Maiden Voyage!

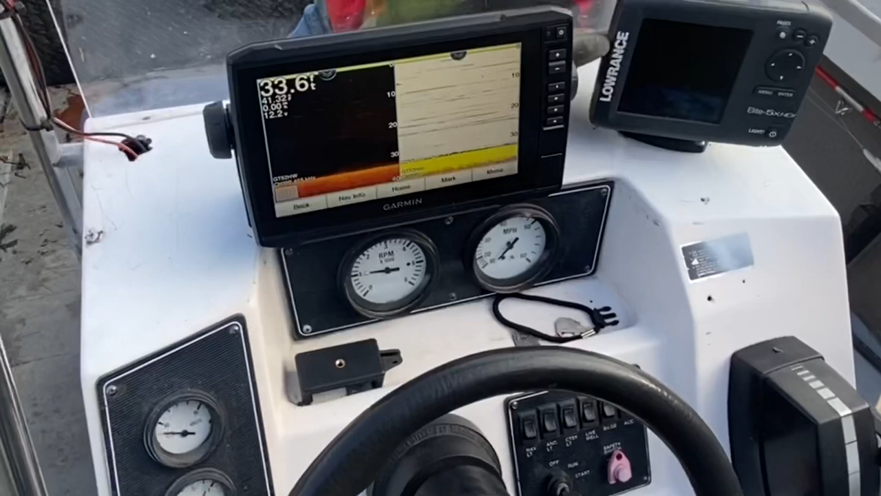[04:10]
here's the new garmin 93 sv plus that I mentioned that I got in my last video I've got it mounted on the console haven't got to spend a whole lot of time behind it yet but uh what I have messed with I seem to like pretty well